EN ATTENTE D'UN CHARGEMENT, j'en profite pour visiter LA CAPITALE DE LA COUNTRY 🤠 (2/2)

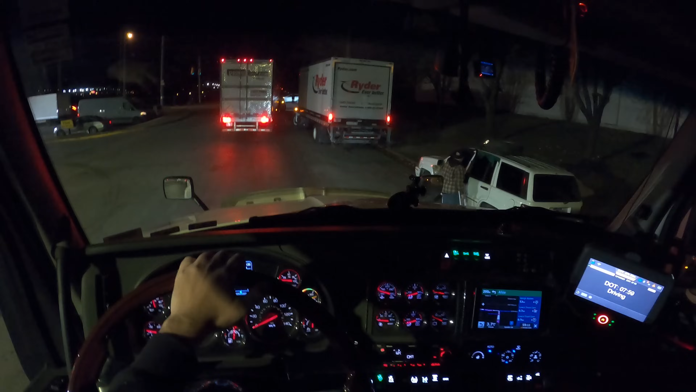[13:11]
Il y a des gens qui vivent dans la misère parfois ici. Le gars je pense qu'il vit dans sa voiture. Il a toutes les vides teintées au max. Il est en béquille. Je crois qu'il fait sécher son linge sur ses portières.
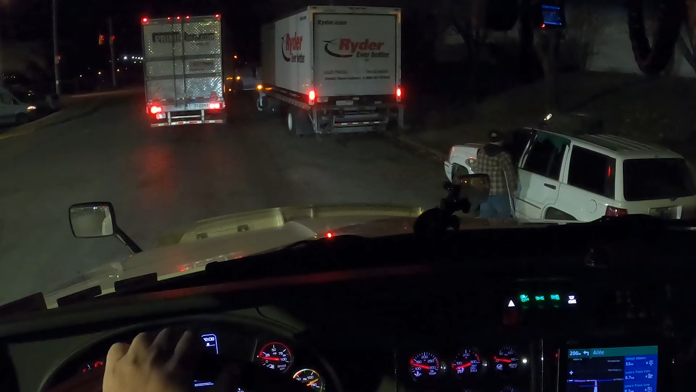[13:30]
Au feu de circulation, tournez à gauche, puis prenez la bretelle à droite.
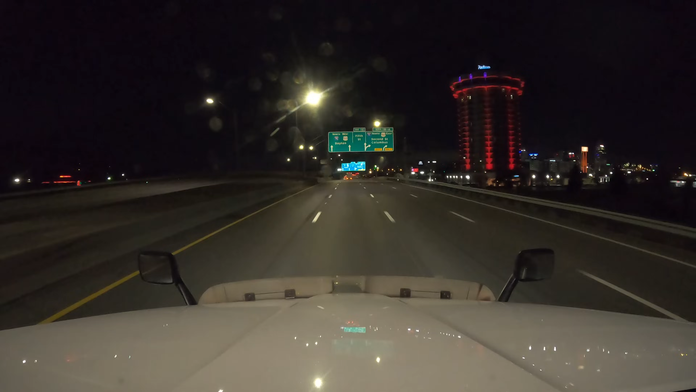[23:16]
Et voilà, les guys, c'est sur ces belles images de la ville de Cincinnati éclairée la nuit qu'on va se laisser.